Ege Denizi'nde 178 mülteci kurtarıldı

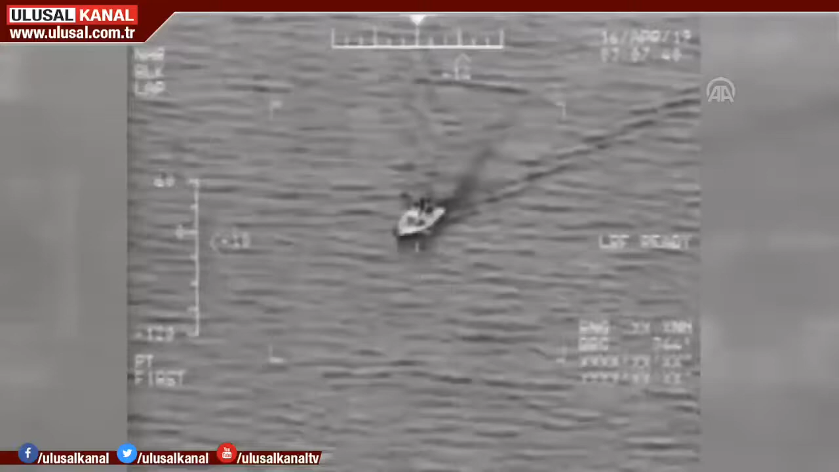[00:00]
Yunanistan bütün dünyanın gözü önünde insanlık dışı uygulamalarına devam ediyor.
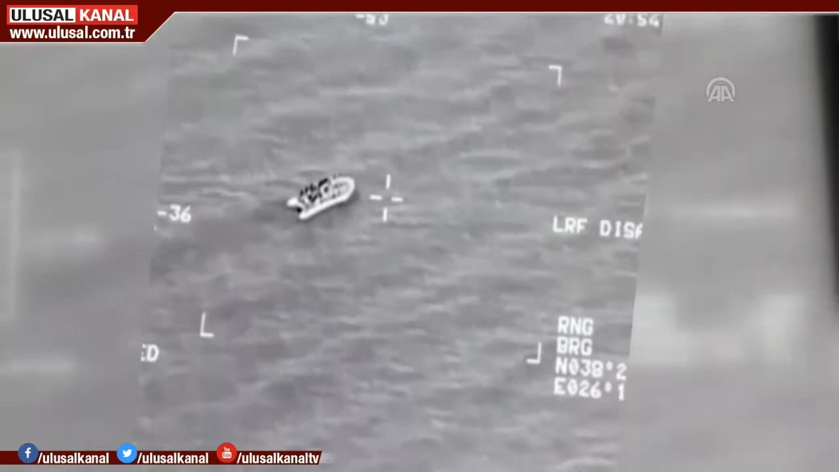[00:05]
Yunan karasularına giren sığınmacılar ya Türk karasularına itiliyor ya da sala bindirilip ölüme terk ediliyor.